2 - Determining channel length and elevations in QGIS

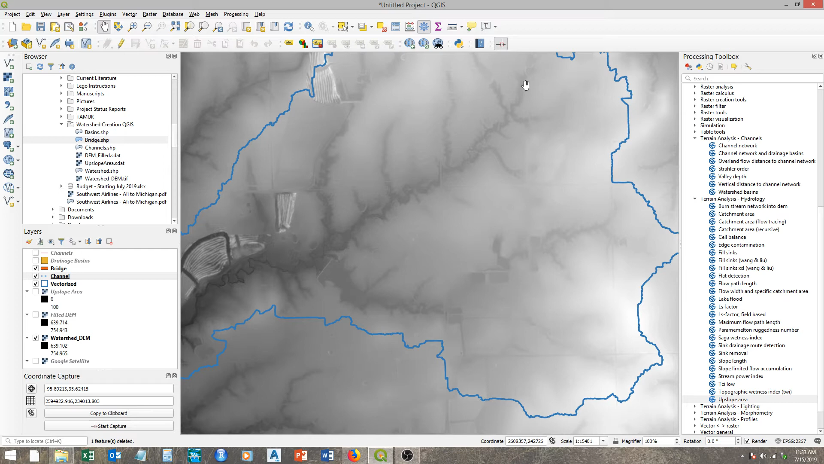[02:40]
And we're just going to stick with this main channel all the way through. And for the most part, I like to just use the DEM. You can see it pretty well, kind of where the creek channel is.
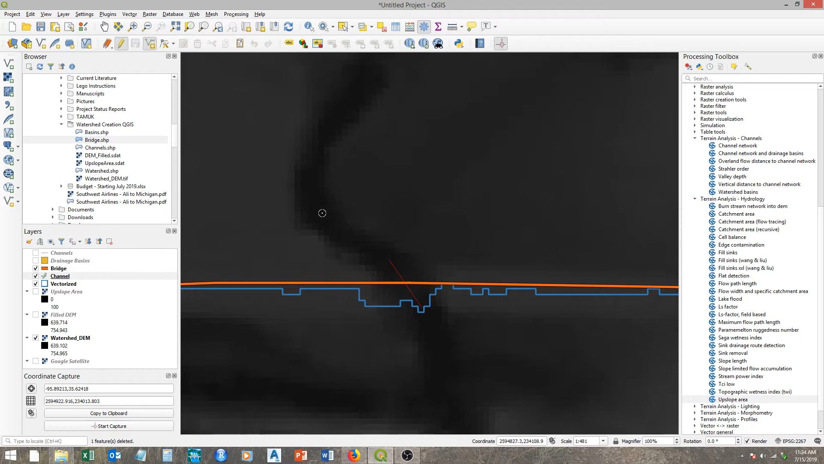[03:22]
Okay. And you can get as precise as you want here. You want to, for the most part, keep it within the centerline of the channel.
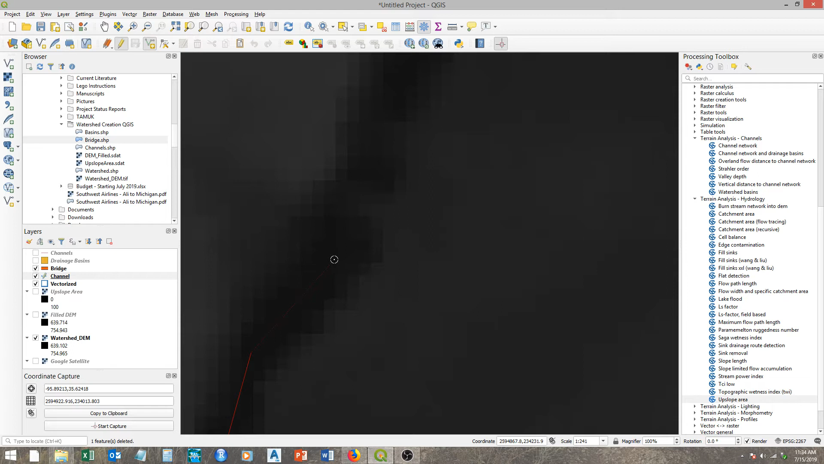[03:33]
Because once you get your elevations, if you're just slightly off and out here, it can be a lot higher than it should be. I'm going to just quickly do this. Just for example. Okay. So, don't do this at the same resolution I am.
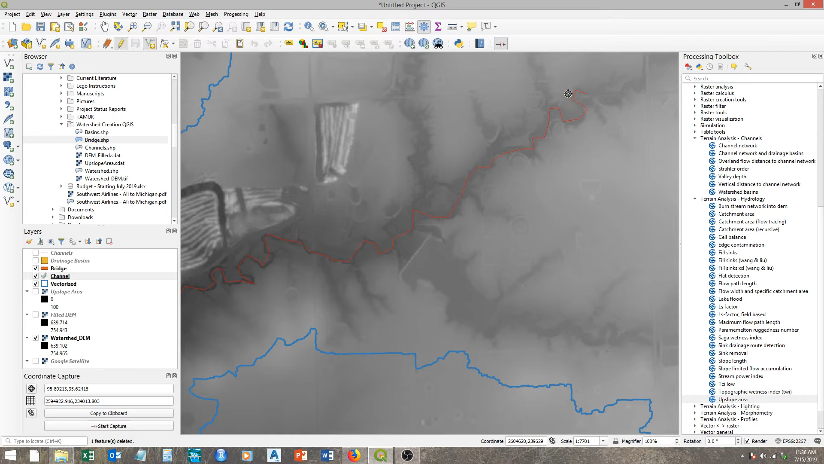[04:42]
So, again, you want to be a lot more zoomed in than what I'm doing. But this is just for reference. Okay. And then you can see how the creek channel is fading quite a bit within our DEM. As the definition of the channel is a lot less.
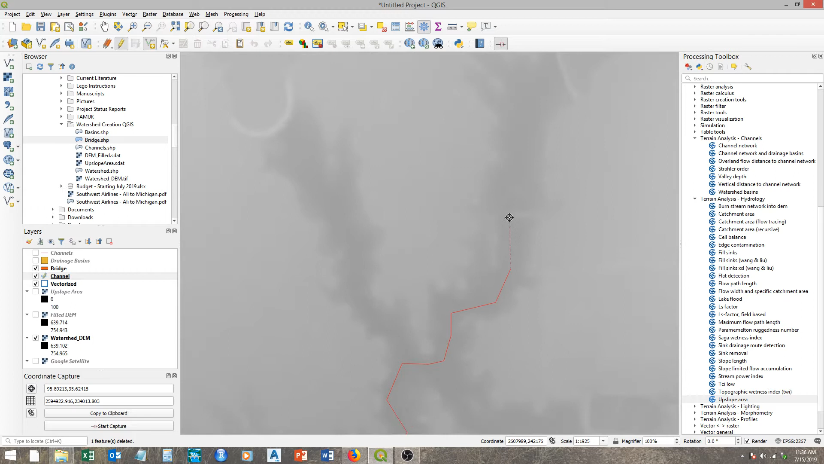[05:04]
And you can see here, it's almost faded. And one good thing to do at this point is
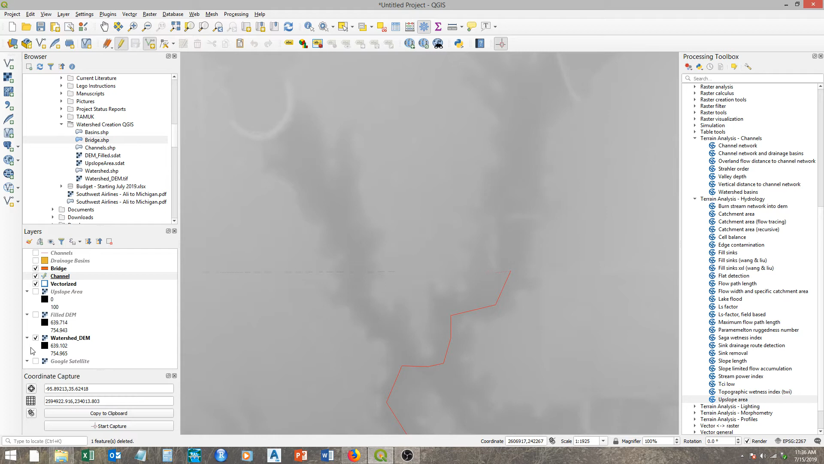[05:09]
to click out of the DEM and actually just go to the satellite and really determine whether this is truly a channel anymore or is it just a drainage.